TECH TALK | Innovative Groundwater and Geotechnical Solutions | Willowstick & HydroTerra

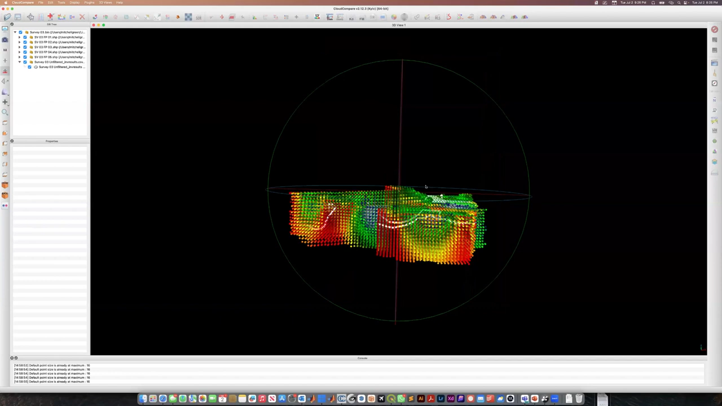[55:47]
the slope and then the uh downstream side of the dam um we're actually able to
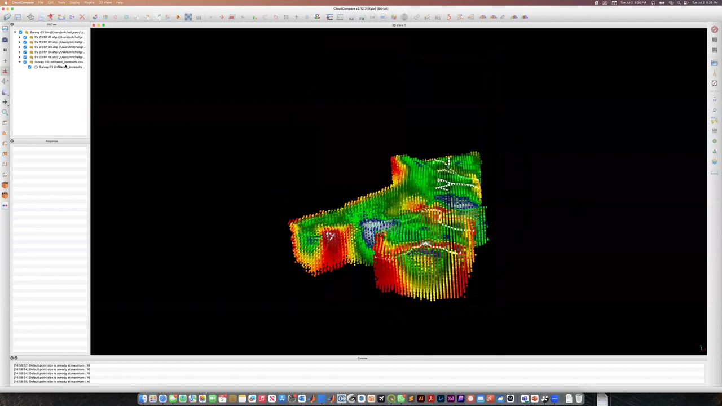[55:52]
very accurately depending on how the survey is set up within three meters four meters uh two meters if we get really crazy with our survey design um i can show
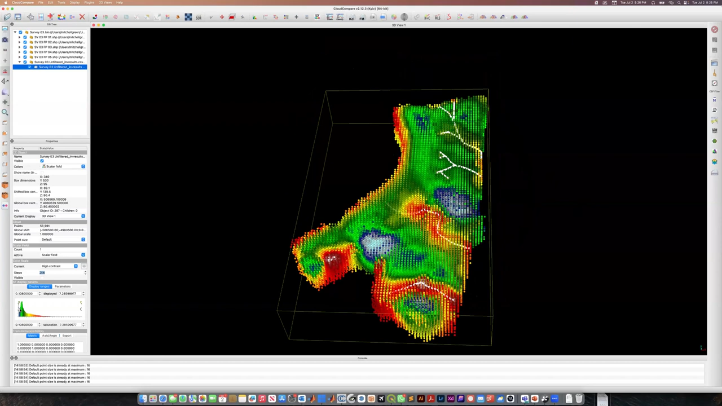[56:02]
you where the seepage comes from uh in three dimensions at depth um so for this client they just wanted these 3d polylines so that they could design a drill system
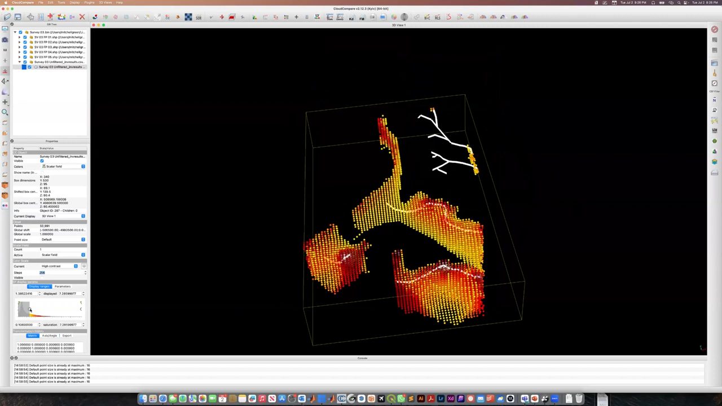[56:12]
to essentially drill down and route where that seepage comes from and that's that's pretty much what the